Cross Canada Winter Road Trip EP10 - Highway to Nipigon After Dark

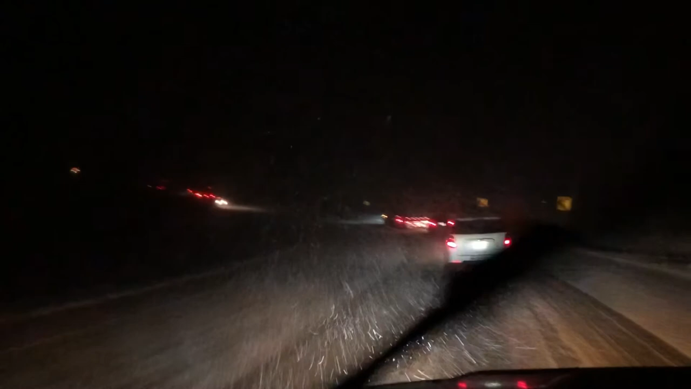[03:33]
So you can see our convoy here is stretching deep into the night. It really goes down there. There's some kind of crazy lights way up at the front there. I can't tell if it's on a vehicle or not. I feel like we've been following it for a while, so I don't think it is a building. But, oh, maybe it's a snow clearing vehicle we're all behind. That would make sense. Because I didn't think those big trucks would need to slow down this much.
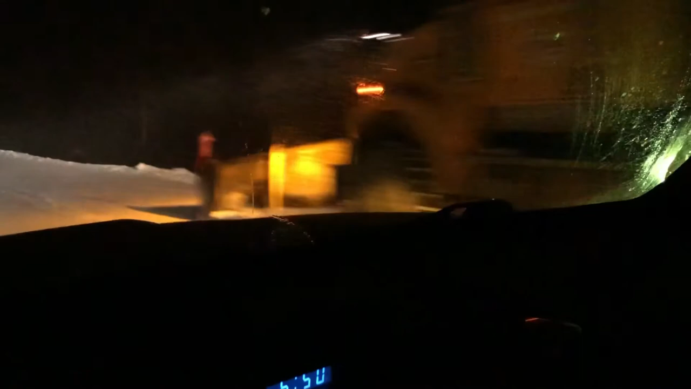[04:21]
So there goes the snow clearer. Let's see what happens with the speed. Does this mean there's going to be more snow? I don't know. The snow is not deep. We are going a little faster. Instead of 30, we're going 60. So probably a good night to not camp. Glad I already have a motel booked ahead.
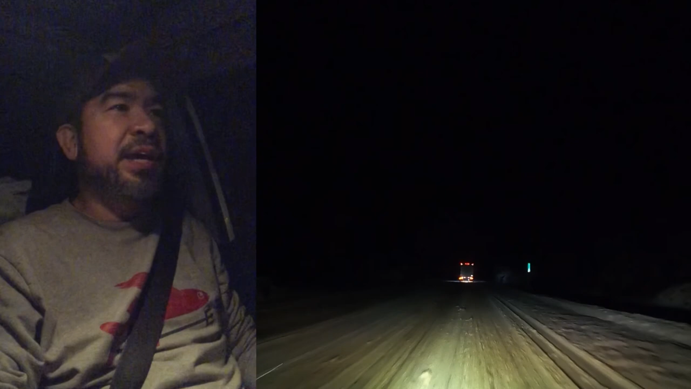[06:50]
I was able to find the convoy. Got a... right behind a big semi truck. And he's going a little quicker than the last convoy. We're clipping along at 60 kilometers an hour. Which feels about right for these conditions. The regular speed limit is 90. It's still slushy and slippery. A lot of blowing snow. Impaired visibility. And it's warmed up to plus one degree.
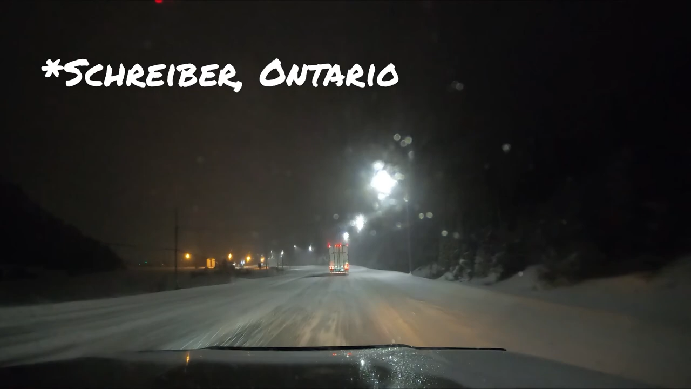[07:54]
Looks like the gas station's closed. Good thing I filled up. At least there's some street lights through here.
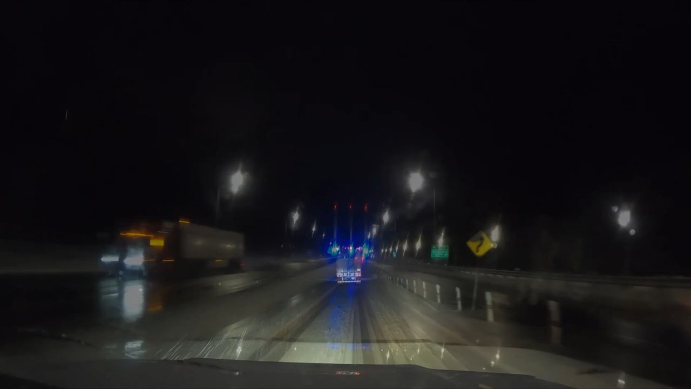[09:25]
So after a couple of hours of winter driving, we are now approaching the Nipigon River Bridge. And it is a beautiful structure.
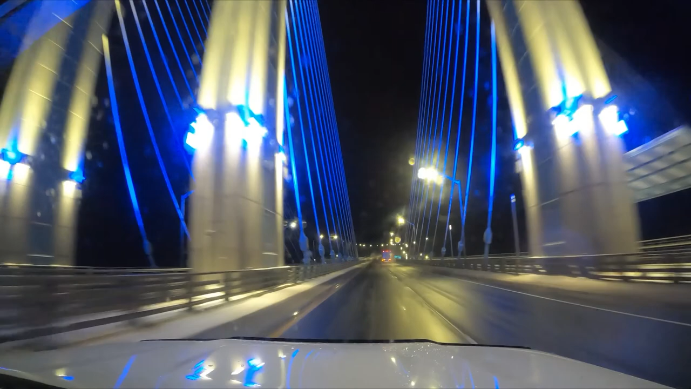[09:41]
And it also means that just ahead is the city of Nipigon and my motel. Since we all. Yeah. After five times. Yeah.